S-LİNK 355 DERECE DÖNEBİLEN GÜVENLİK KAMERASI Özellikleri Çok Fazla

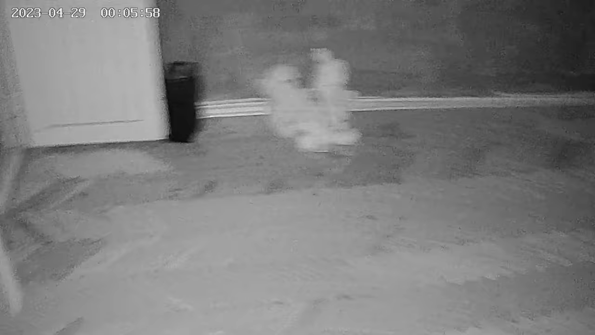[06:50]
Hem de ben konuşurken şu anda hem gündüz performansı hem de akşam ışıksız bir ortamdaki performans görüntülerini de paylaşmaya çalıştım arka planda.
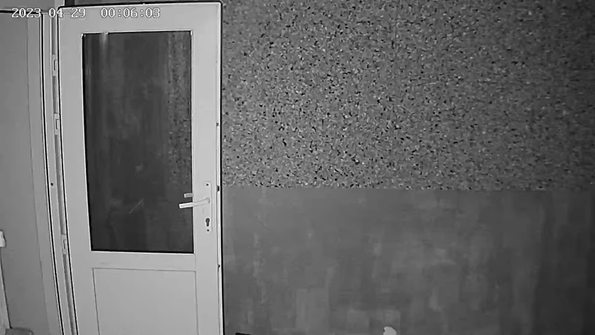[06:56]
Eğer bir çocuğunuz ya da evinizi gözetlemek ya da bir evcil hayvanınızı gözetlemek istiyorsanız bu kamerayı kesinlikle öneririm.